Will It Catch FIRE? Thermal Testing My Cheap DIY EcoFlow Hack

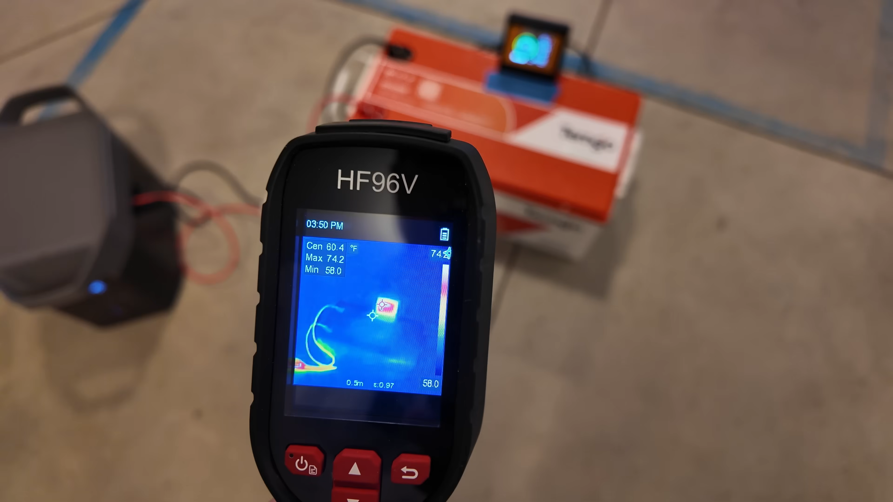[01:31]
And the hottest thing is the screen, which is funny. It's registering at a whopping 74 degrees. Connections are cold, cold, cold. It's registering like 60 degrees on those.
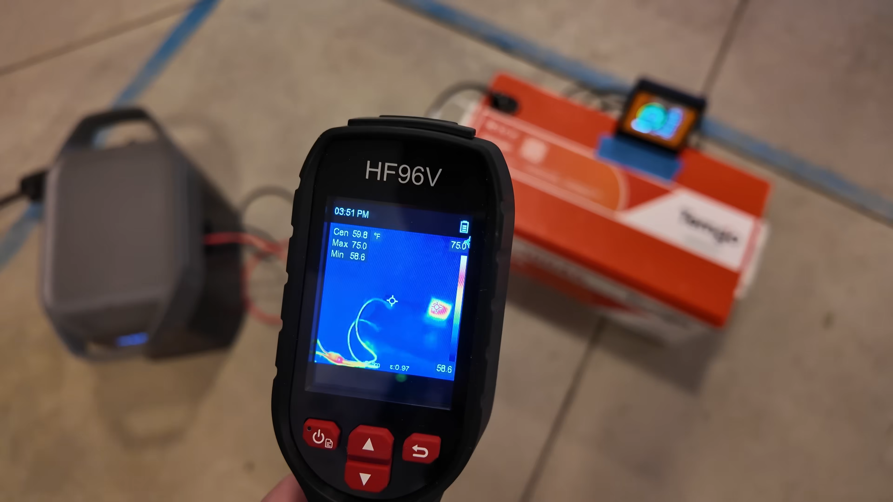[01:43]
These are Fahrenheit temperatures, by the way. Now the thermal camera makes the breaker look blazing hot compared to everything else.
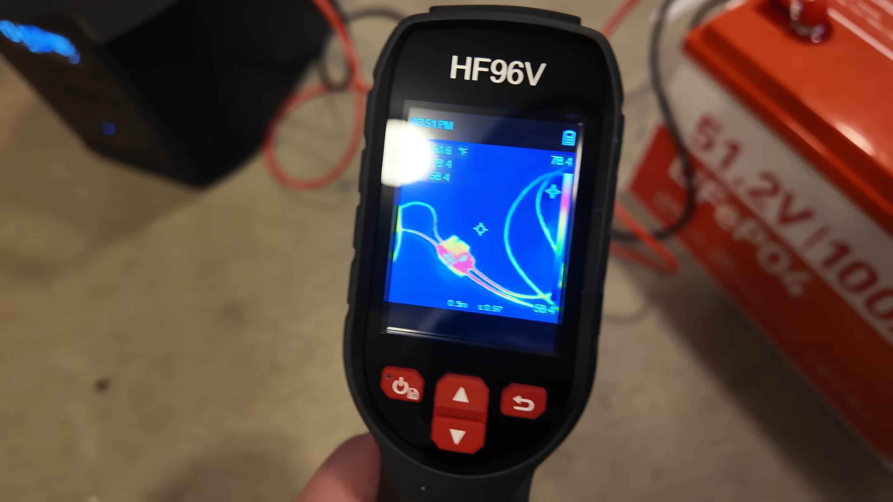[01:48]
But in reality, the hot spot on that is a whopping 78 degrees.
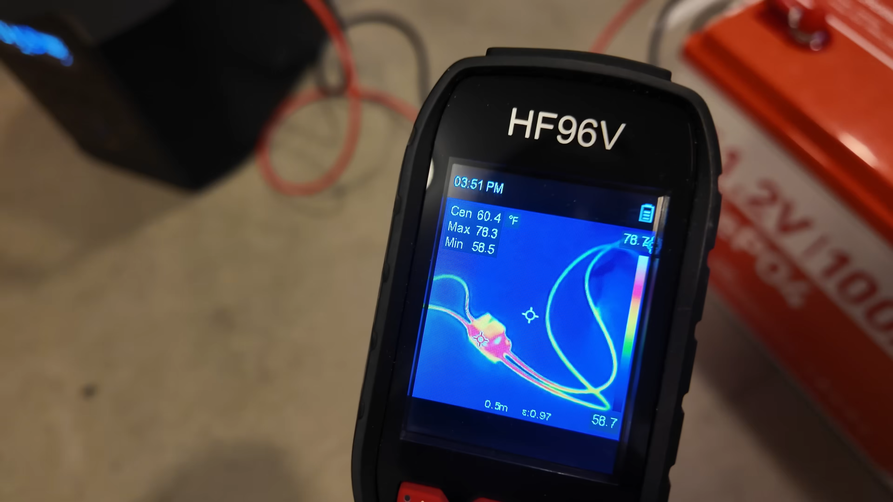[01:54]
On screen: spot 60.4°F
So colder than your skin by 20 degrees. So that's nice and cool.
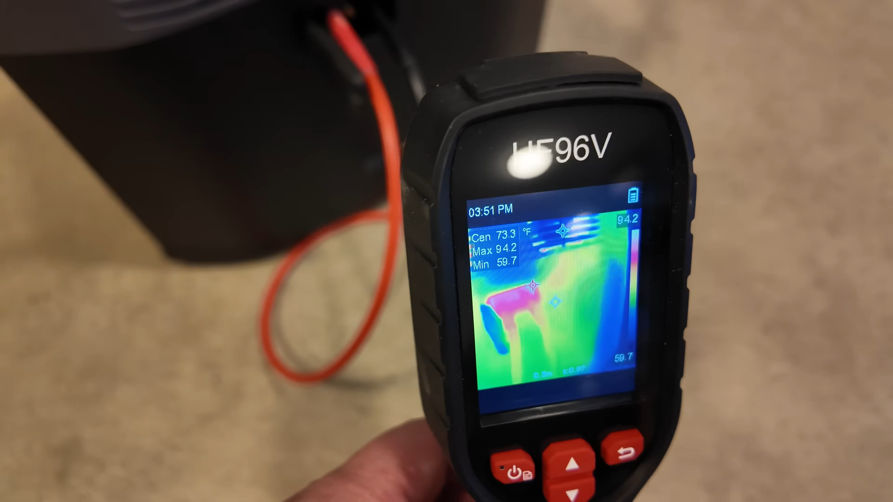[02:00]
So the hottest location is actually inside the plug here, but it's not where my plugs are plugging in.
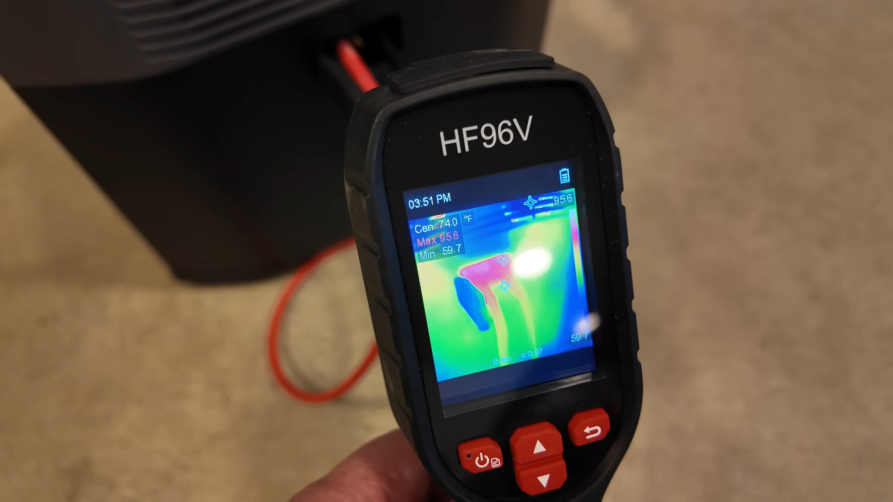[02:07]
On screen: max 95.6°F
It's actually the part built into the delta back at the back, and it's 95 degrees.
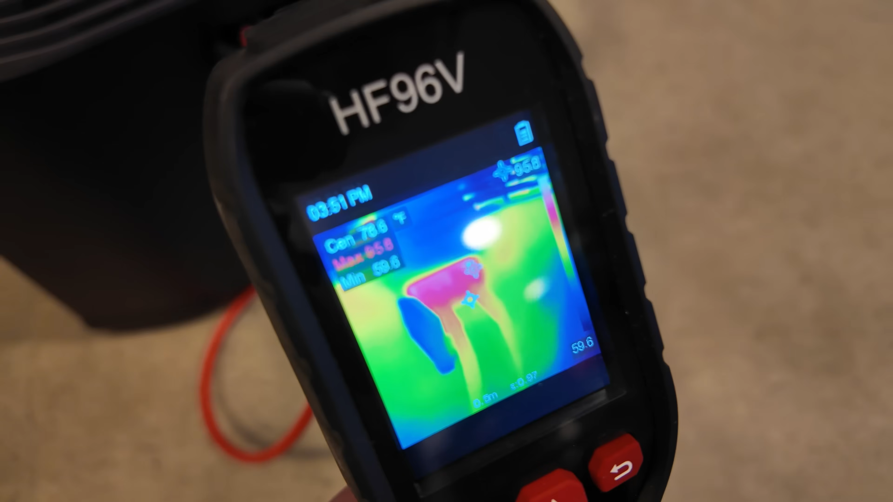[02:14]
So still colder than your skin temperature. Well within okay operating range.
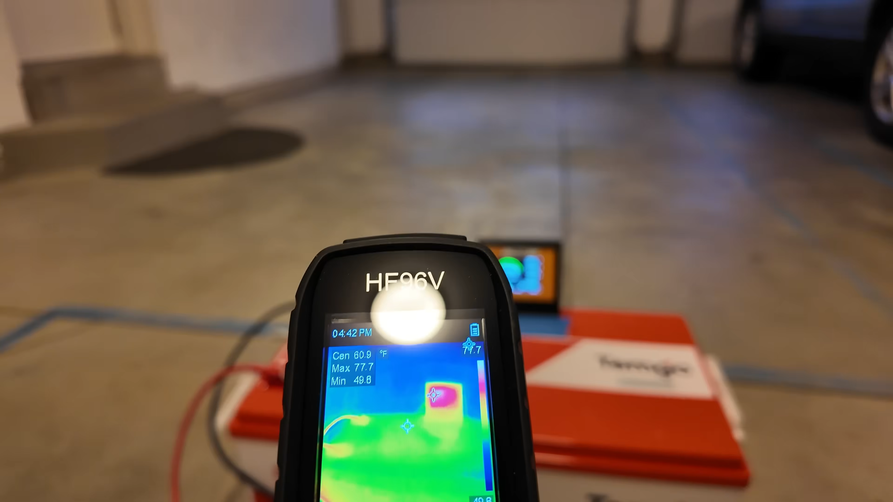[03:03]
In terms of temperatures, the screen is still the hottest thing on the battery at 77 degrees.
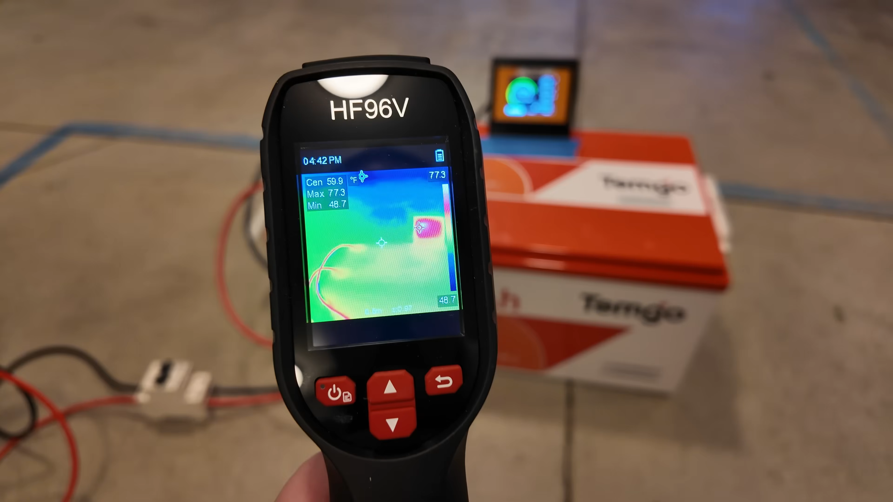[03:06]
The breaker right in the middle of the breaker is registering 95.
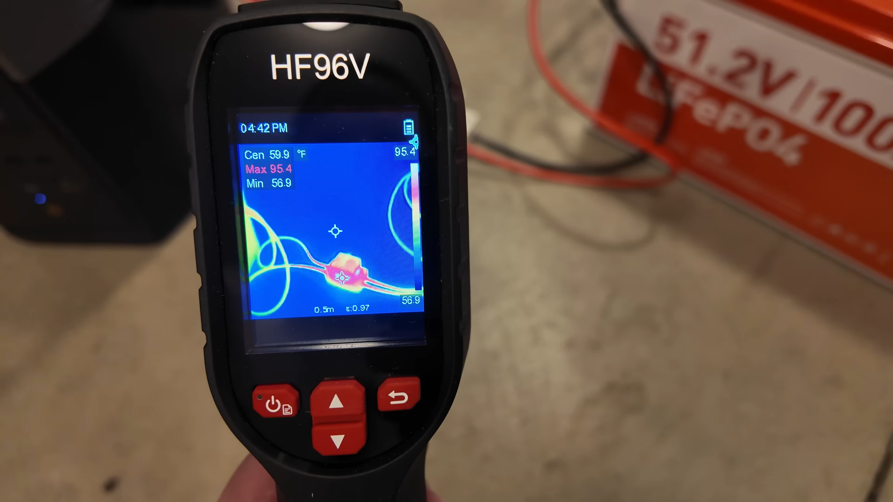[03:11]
So warm, but still it would feel cool to the touch.
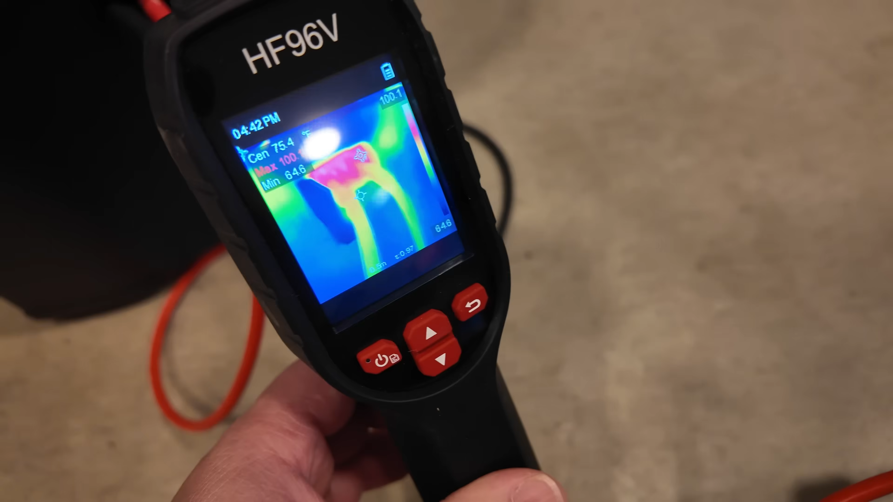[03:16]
And inside the plug port here, our hottest temperature in there is 99.
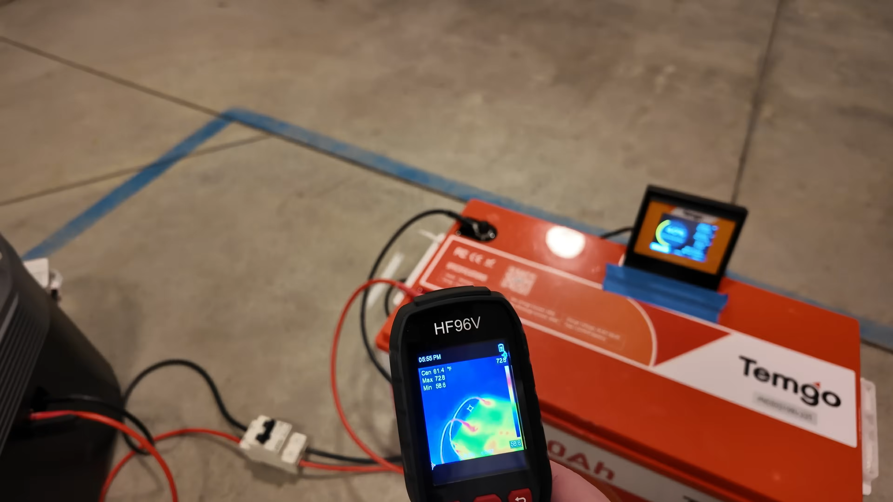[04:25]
Let's take one more spin here with the thermal imaging camera. The connections slash wires themselves are in the low 70s. So plenty cool. The hottest spot on our circuit breaker is actually in the middle of it running at 111 degrees. So warm, but certainly not hot. And on the internals of the plug here, 102. So not too bad at all.